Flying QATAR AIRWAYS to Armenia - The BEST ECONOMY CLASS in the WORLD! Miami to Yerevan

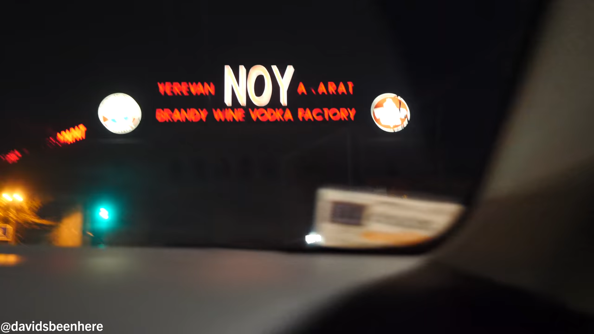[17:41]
So, we're entering Yedovan, as you can see. Can't see that much.